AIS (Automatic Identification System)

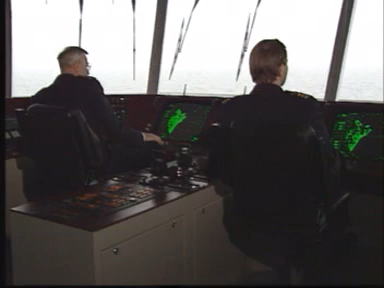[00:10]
Who was calling and who was he calling to? When will they detect that another ship is turning? Calls like this are not unusual in bad visibility
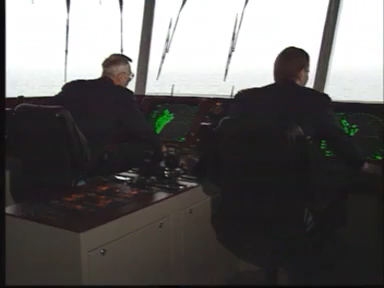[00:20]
and put every ship's officer within radio range under severe stress until those ships equipped with ARPA radar detect after a few minutes which radar echo is
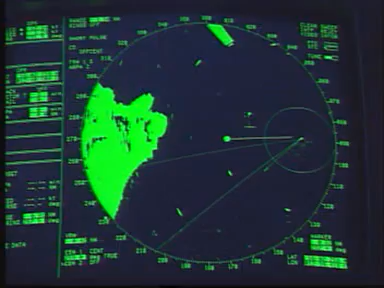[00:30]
turning and could possibly be the echo of oil tanker Maria. A way to avoid situations like this is to present information about other ships such as position, heading, speed and name on a display.